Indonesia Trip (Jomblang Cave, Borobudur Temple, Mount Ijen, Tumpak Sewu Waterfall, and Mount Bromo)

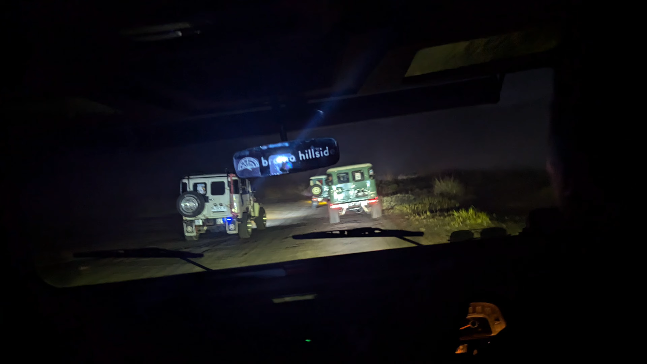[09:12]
At 2 a.m., we climbed into a Jeep and began the bumpy ride toward King Kong Hill, the best vantage point to witness the iconic sunrise over Mount Bromo.